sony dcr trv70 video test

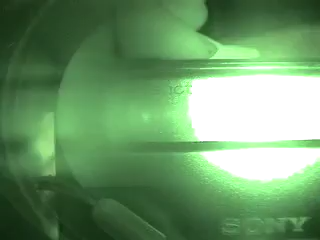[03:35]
Oh, that's not good. It's shining bright. Okay, so let's turn it off.